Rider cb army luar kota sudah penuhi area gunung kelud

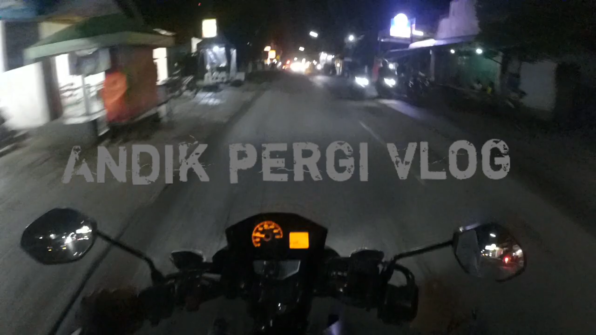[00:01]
Assalamualaikum warahmatullahi wabarakatuh, guys. Kali ini saya berada di Pasar Wates ya.
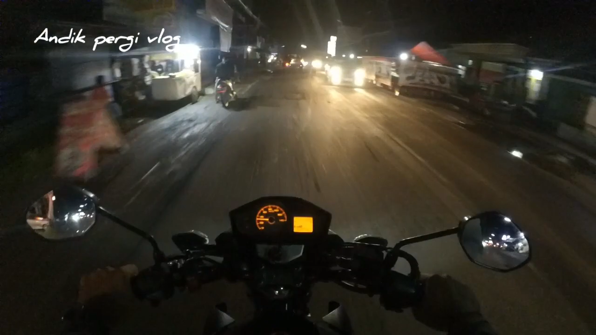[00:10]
Nah, update suasana terkini loh. Jelang anniversary ya, yang ke-6 CB Army Indonesia ya. Ini yang ada di Gunung Kelud ya, acaranya di Gunung Kelud besok ya. Besok hari Minggu ya ini. Ini suasana malam Minggu ini ya.
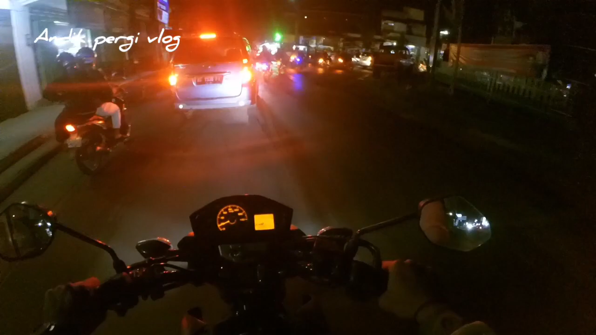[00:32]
Suasana Pasar Wates malam ini ya. Ini habis hujan, guys, tapi tetap ramai sih ya. Masih ramai ini ya, malam Minggu.
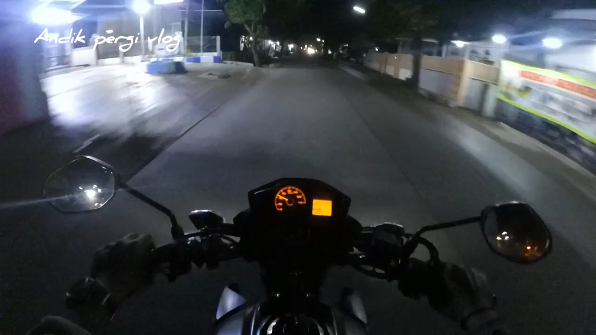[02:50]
Cuaca hari ini ya baru hujan deras ini di wilayah Kediri ya. Hujan deras.
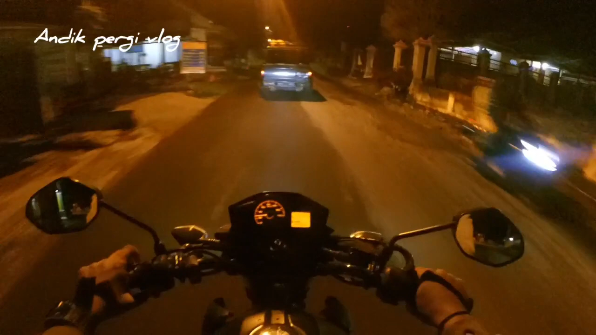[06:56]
Jalannya menanjak guys ini guys ya. Jalannya menanjak.
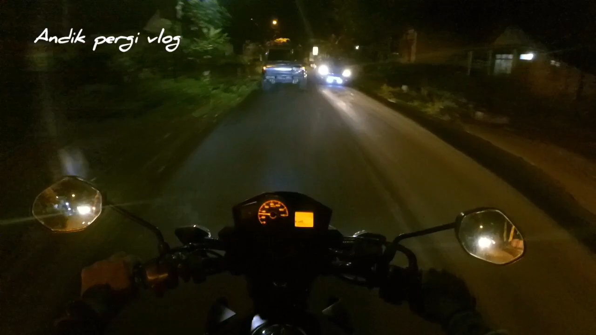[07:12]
Ramai ya di atas guys ya. Ini Griya Kinanti. Wah, ini CB ini udah pada datang ya.
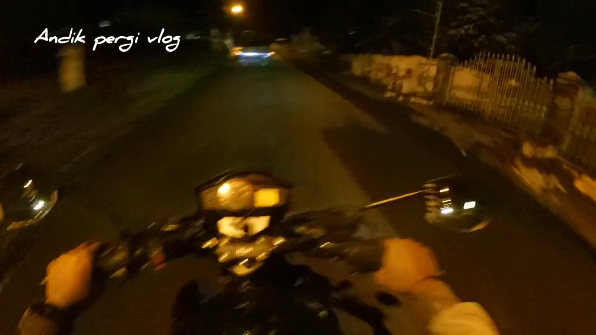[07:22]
Di homestay ya guys ya. Banyak yang di homestay sudah istirahat ya. Buat acara besok ya. Banyak yang di penginapan. Ke Gunung Kelut oleh mobilnya guys, guys.
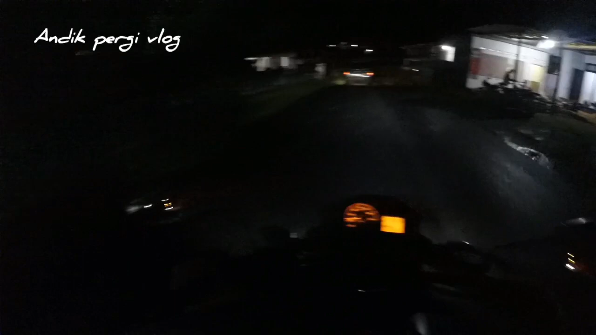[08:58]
Udah pada nongkrong di mana sudah banyak yang datang guys ya, nongkrong guys, banyak yang di masjid, di rumah-rumah warga ya. Ini sudah yang banyak yang datang guys ya.
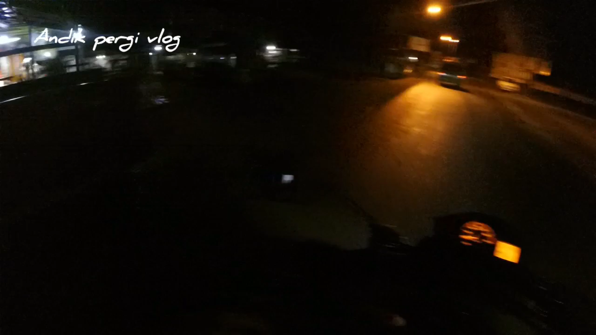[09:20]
CP banyak yang datang pos 1 Gunung Kelut ini ya. Ini satu Gunung Lini sudah datang banyak guys. CB antok guys. Banyak yang datang dan guys. CB-nya banyak yang datang dan guys.
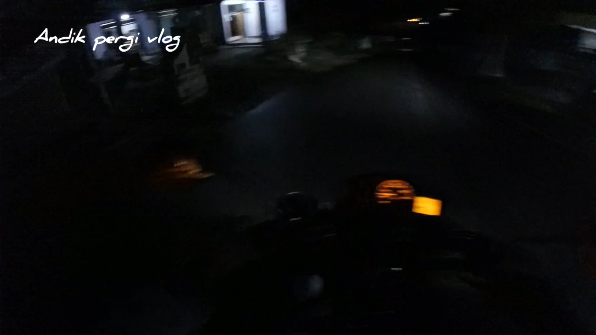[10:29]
Sudah banyak yang datang ya. Dek macet ini banyak guys Johan ya, sebelah kanan gitu.
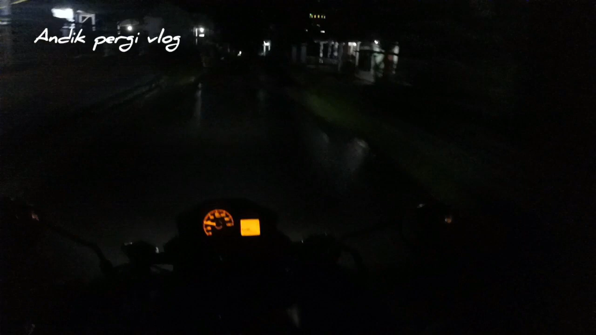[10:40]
Tuh. Ini juga di macet full ya dia. Ini macet full. Yaudah guys, sampai di sini dulu ya. Jangan lupa besok main ke Gunung Kelut ya. Melihat acara CB Army Indonesia ke-6 ya di lereng Gunung Kelut. Semoga acaranya lancar ya. Banyak artis-artis juga ya.